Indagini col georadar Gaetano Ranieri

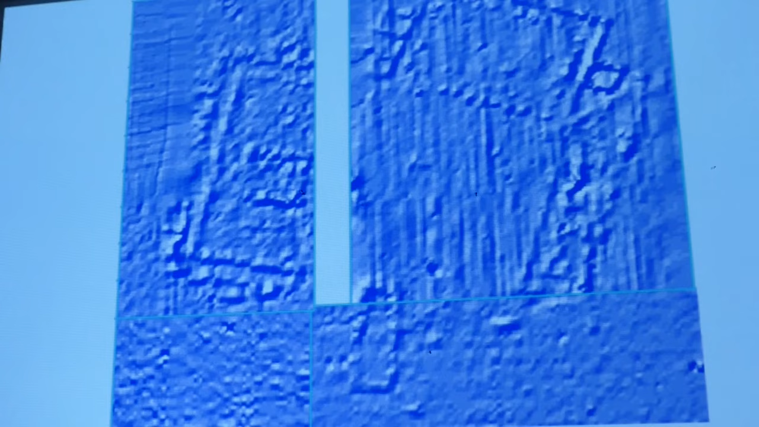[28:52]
E questo che invece non è una fotografia, questa è geofisica. La geofisica fatta nel castello di Stirling, dove stavamo cercando la tavola di Re Artù. Però sapete che quello non è senza qualche cosa, c'è una struttura sicuramente, una cosa antropica, un rettangolo. In geologia non esiste un rettangolo, cioè qualche cosa che faccia un rettangolo. Né queste appendici che ci sono. Sono troppo precise. Ecco, e se tu, se io oggi volessi inventarmele,
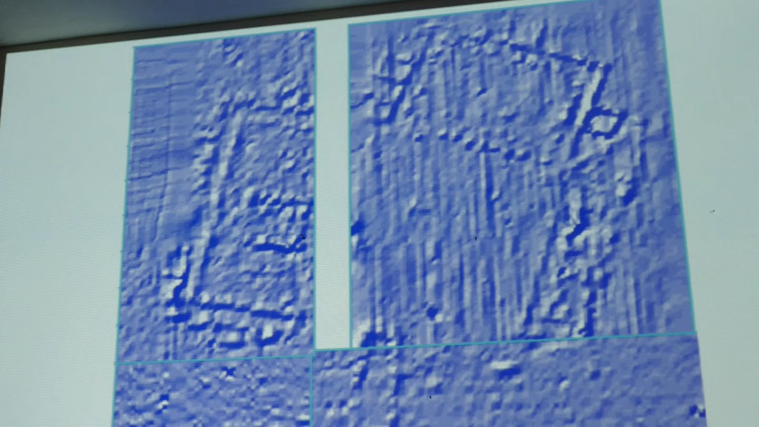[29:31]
sarei ancora lì. Questa è stata fatta nel 1993, dal professor Jones, dell'Università di. Se io volessi, noi ne abbiamo migliaia di questi casi. E per dirvi che la geofisica potrebbe essere una cosa effettivamente più della fotografia,
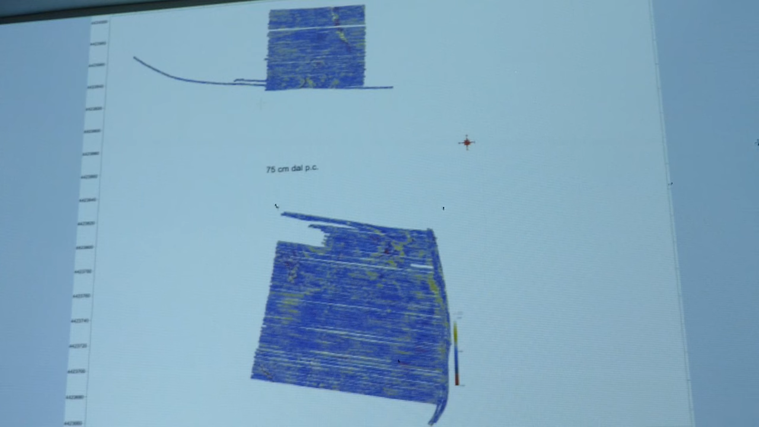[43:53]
quindi queste mappe sono le stesse di prima, e si vedono qui, siamo andati avanti, e si vede una fila molto interessante,
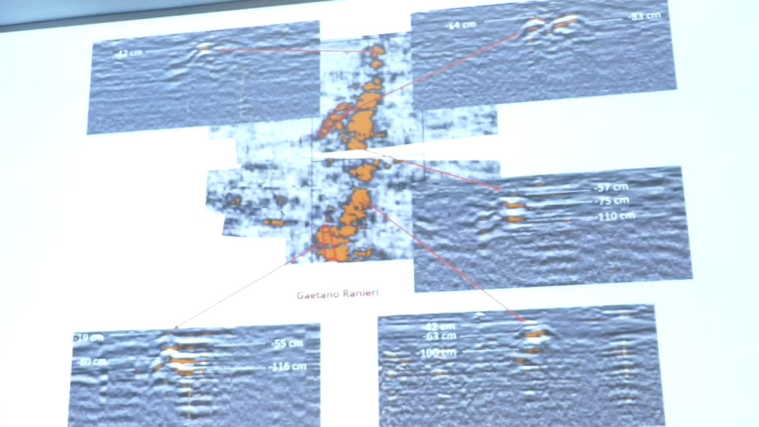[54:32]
Questa è la sezione. E queste cose che si vedono qui in mezzo sono anomalie. Cioè, se non ci fosse un corpo, non avremmo visto queste.
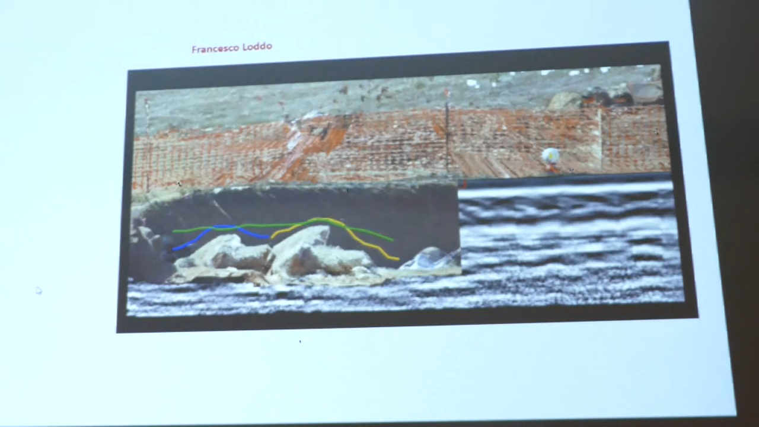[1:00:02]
Quello rosso che compare adesso è il rilievo scanner laser, perché ovviamente c'erano sopra, c'era la terra,
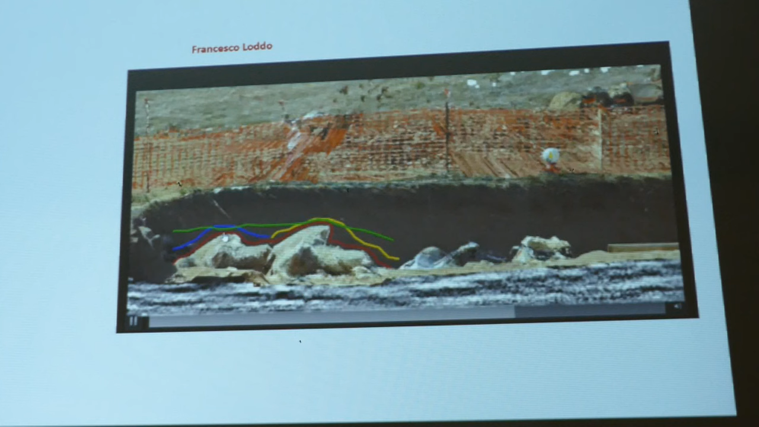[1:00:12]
e quindi viene leggermente diversa, un paio di centimetri, c'era qualche sassolino.
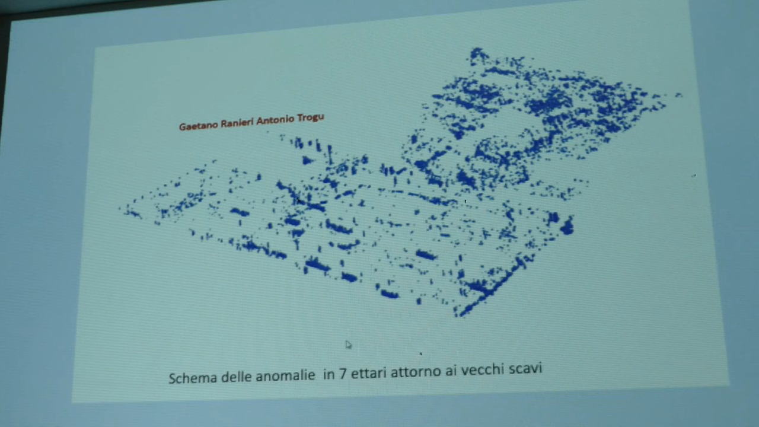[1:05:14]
Questo è uno schema delle anomalie in 7 ettari attorno agli scavi. Questo, siamo andati a 500 metri da Monteprama e abbiamo visto che ci sono questi segnali fantastici.
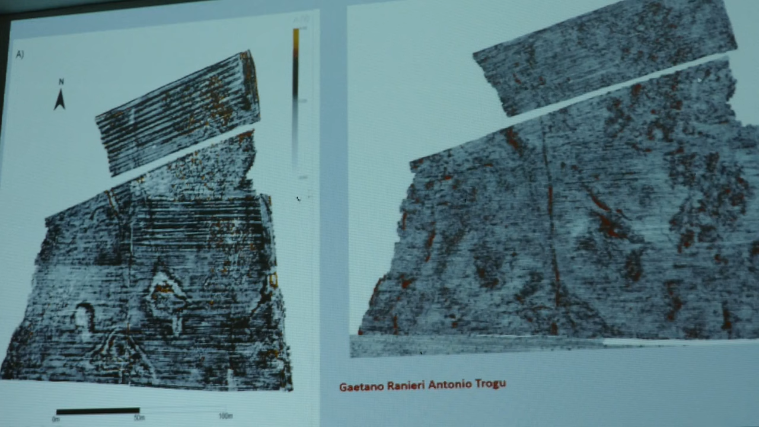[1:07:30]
capanne, questi sono 4 metri, questo qui è 12 metri e mezzo, 13. E poi si vede una strada che fa una specie di zigzag e tanti altri nuraghetti.
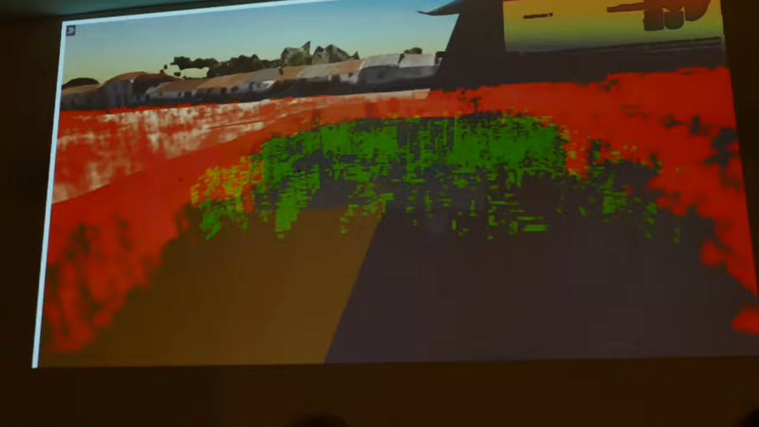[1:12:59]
13.362 fotografie a 3 infrarossi, un visibile e
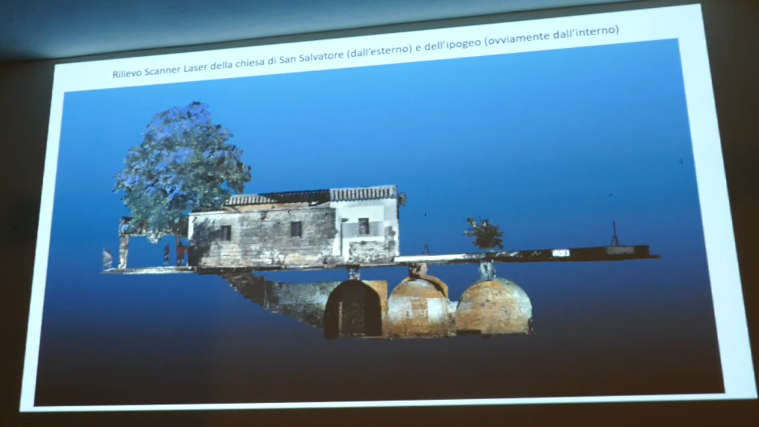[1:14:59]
è romana, e quindi il tempio probabilmente era solamente un pezzo di base e poi il resto è diventato romano, dove hanno intonacato e dove hanno disegnato. Ma si trovano anche altre cose, per esempio, a parte che uno vede il lampadario, le travi malorate,
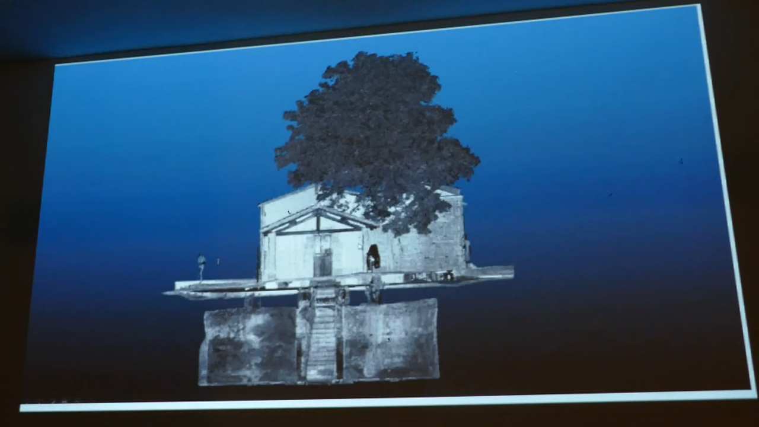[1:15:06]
eccetera, vede che ci sono delle altre stanze, questo è il fondo dell'ipogeo, quindi oltre si vedono delle stanze.
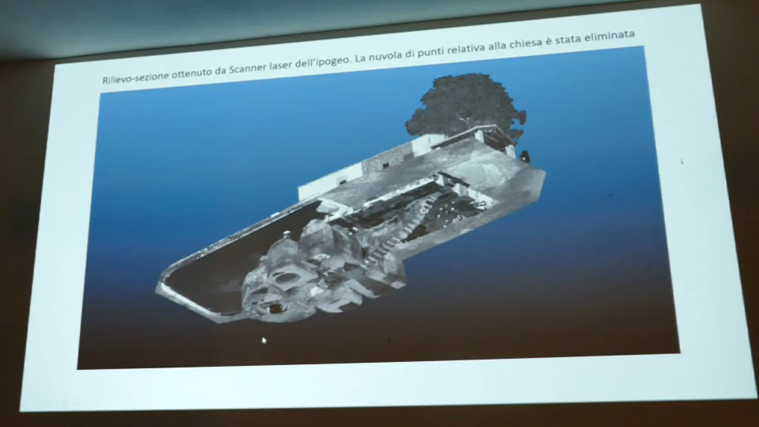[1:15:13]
Possiamo togliere la chiesa e vedere e fare la sezione di tutto l'ipogeo. Vediamo, e con laser scanner fatto all'esterno, con la precisione del millimetro, noi ci camminiamo sopra. Quante volte ci è camminato?
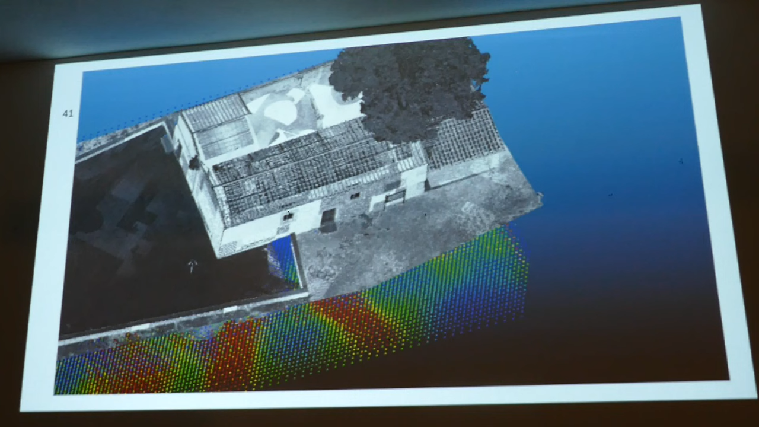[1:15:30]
Eppure qui c'è una struttura archeologica, nessuno se n'è accorto, perché quando ci cammini sopra spesso non lo vedi perché non te l'aspetti, tra l'altro, e devi scappare, certo.
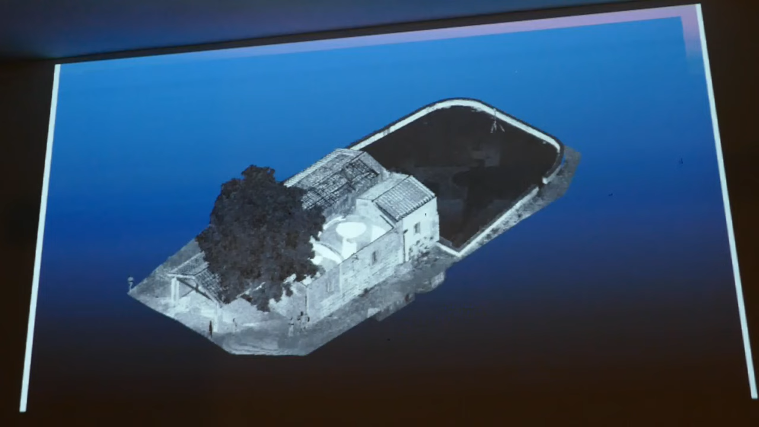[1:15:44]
E qui lo possiamo vedere tutto,
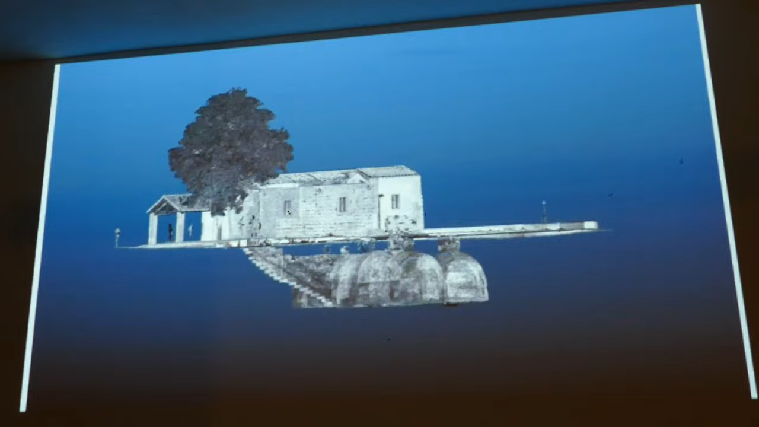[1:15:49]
tutto l'intono cammalorato, si vedono le porte dentro le...